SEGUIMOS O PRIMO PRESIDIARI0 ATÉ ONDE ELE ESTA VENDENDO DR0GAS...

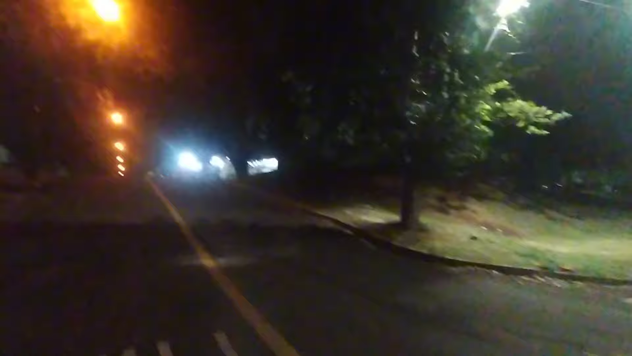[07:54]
Olha lá, não tem gente ali na academia, Nino? Tem. Pronto. Olha lá, tá olhando pra nós ainda, ó. Será que é o primo dele, mano? Sim. Será que é seu primo, Nino?
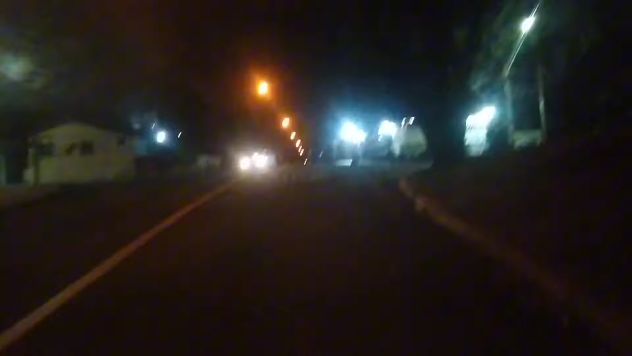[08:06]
Ah, não é não, mano, é diferente. Nem ficou olhando muito esse cara ali. O povo aqui nessa quebrada é meio doido. Nossa, mano. Vou fazer o seguinte, vamos esperar o certo é nós ir até no final da rua lá, ó, e ver se ele tá lá.